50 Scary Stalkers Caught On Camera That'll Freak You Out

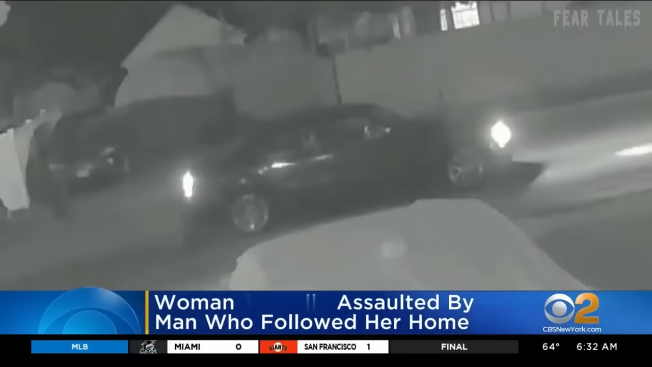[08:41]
But how can you tell if you're being followed? In one chilling incident captured on CCTV,
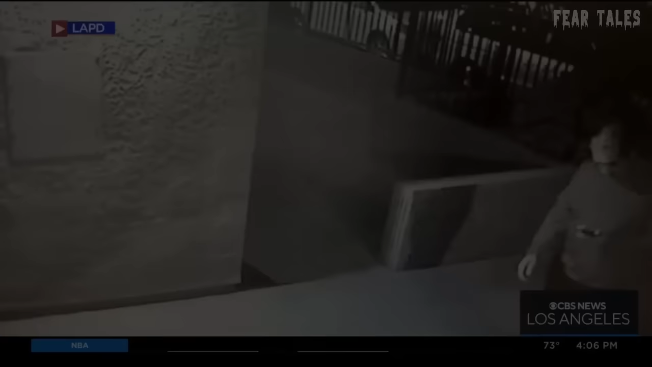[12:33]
As the camera zooms in, his initial image becomes more defined. One might mistake him for an ordinary man,
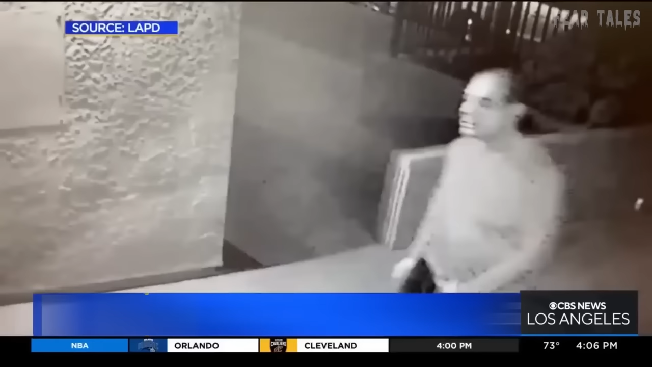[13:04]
In the initial video, where he was wearing a distinctive green top, he can be seen shadowing a woman around Echo Park Lake,
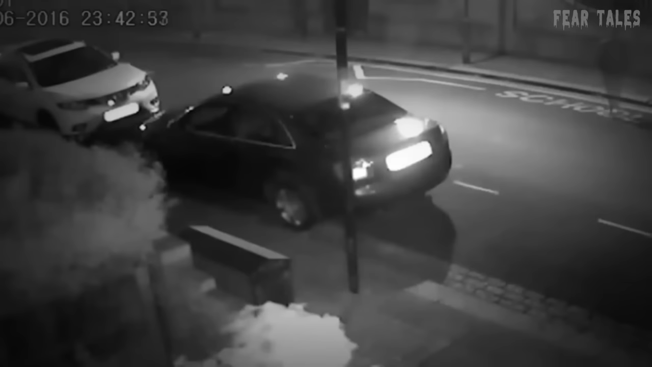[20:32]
When people mention that danger can unexpectedly appear around any corner, they are referring to situations like this. The sheer randomness of these events can be profoundly disheartening. However, upon closer examination, there might be more to these incidents than initially meets the eye. Observe how this man is intentionally walking in a completely different direction, but then changes his course to follow the woman across the road. Did he have prior intentions of targeting her, or is this encounter as random as it seems?
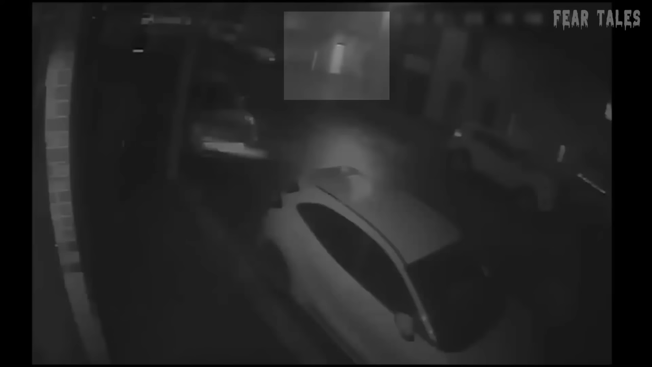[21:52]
They move with impunity, making no earnest effort to conceal their actions. They simply walk closely behind their victims without maintaining any reasonable distance. In this case, the man wasn't followed by just one individual. He had two stalkers. This suggests a level of premeditation,